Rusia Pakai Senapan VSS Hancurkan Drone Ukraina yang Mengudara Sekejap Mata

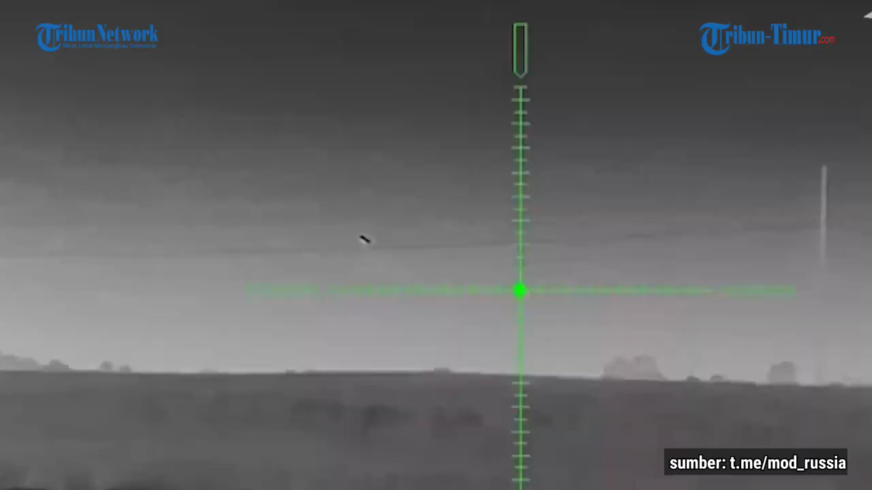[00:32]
Dalam keterangan unggahan disebutkan penembak J2 Rusia menghancurkan drone FPV Angkatan Bersenjata Ukraina yang sedang terbang dan beroperasi mengintai.
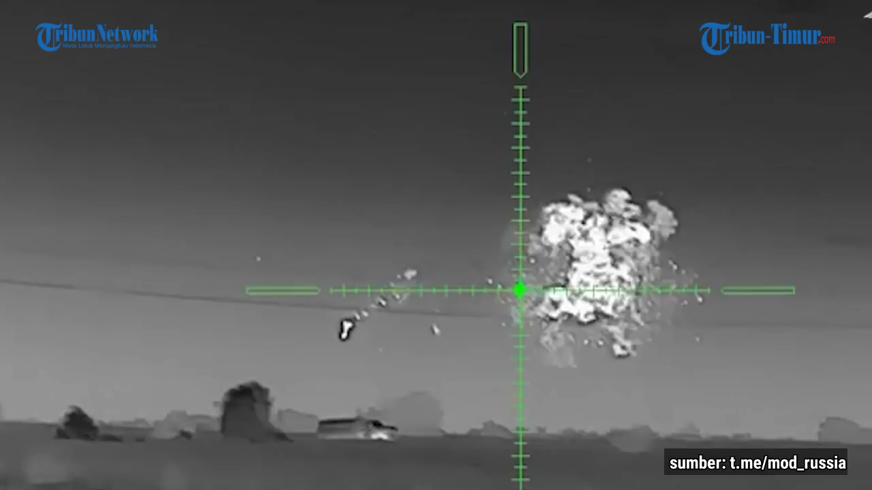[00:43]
pasangan penembak J2 dengan cepat mengambil posisi menembak dan beberapa menit kemudian dengan tembakan akurat dari senapan VSS, drone penyerang hancur di udara tanpa membahayakan personel dan peralatan militer Rusia.